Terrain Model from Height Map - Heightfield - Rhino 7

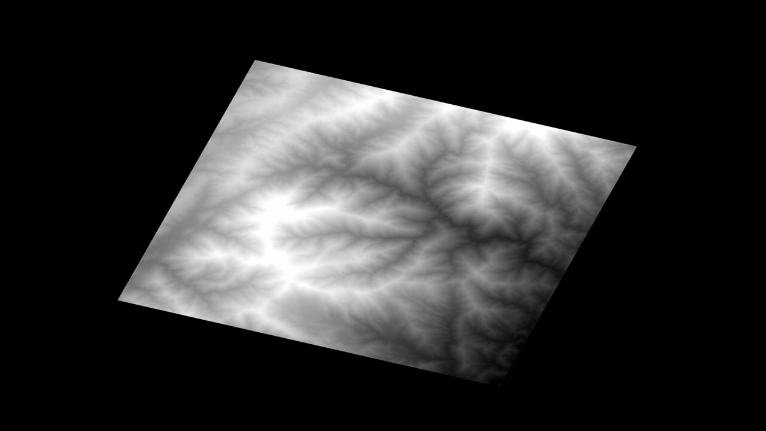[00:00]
Welcome to this video tutorial on creating terrain models from heightmap images in Rhino 7.
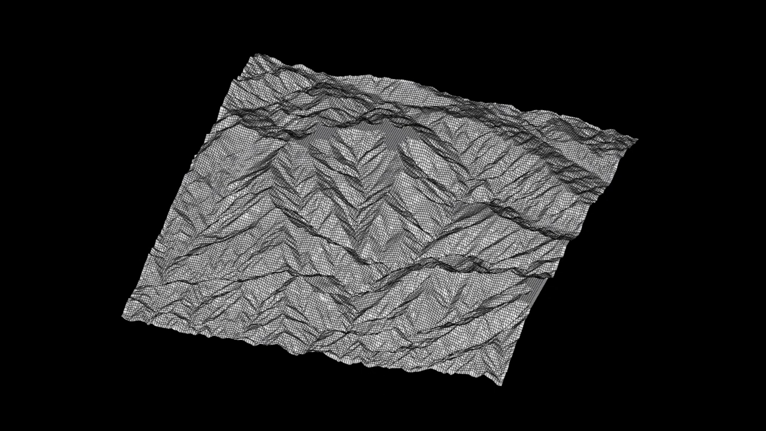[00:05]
A heightmap is a black and white image that represents the height of a series of objects as seen from a flat point of view. The white objects in the image are the highest points, with the black objects being the lowest points,
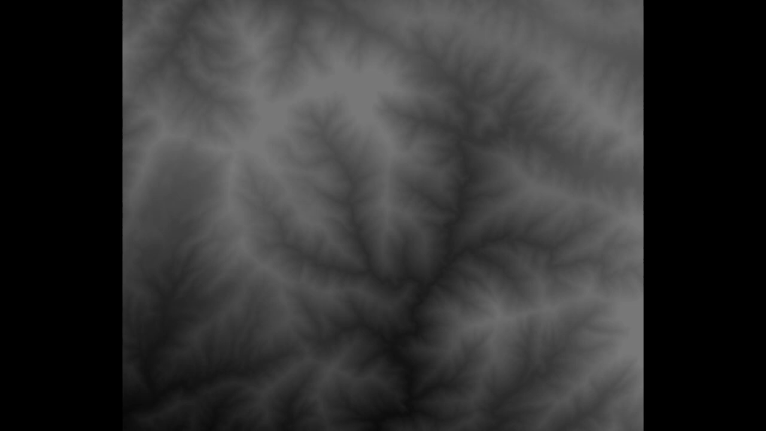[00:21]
and we can use these black and white images to create height field-based images that can extrude
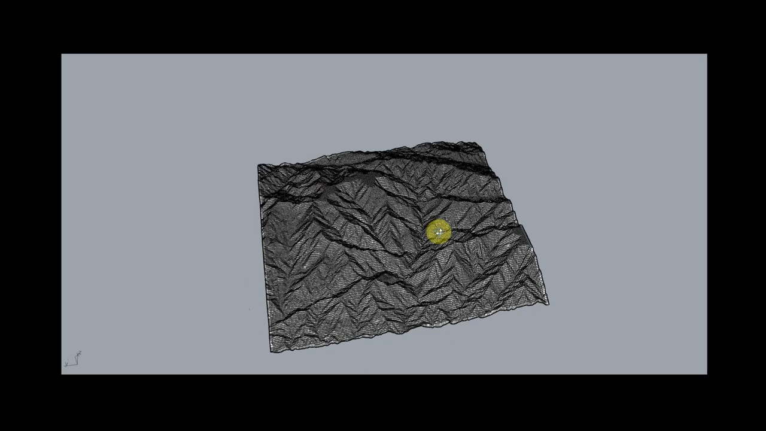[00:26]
or change a surface in Rhino to conform to a certain sort of mountainscape or other image that might be represented by this height data.
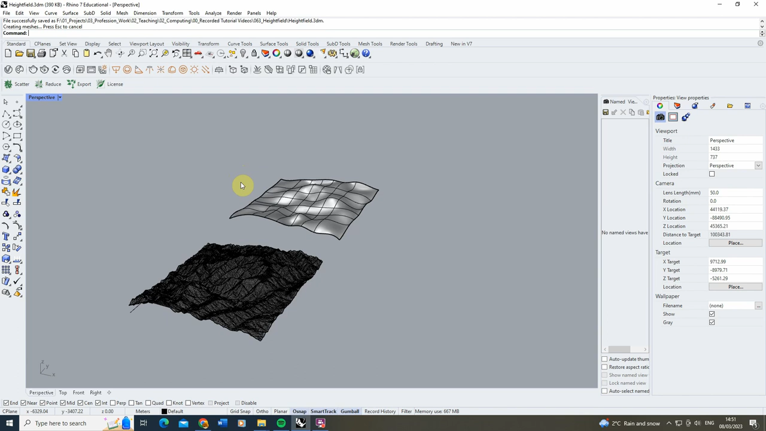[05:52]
And there you go, it's now created our kind of height field geometry. You'll see now, because we've really upped that amount of sample points we're using,
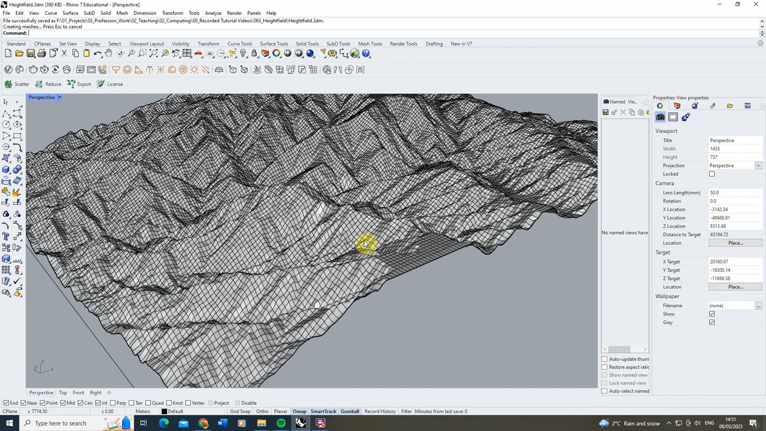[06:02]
suddenly the geometry is much more accurate there, and we've got really nice kind of peaks and hills that are forming in this piece.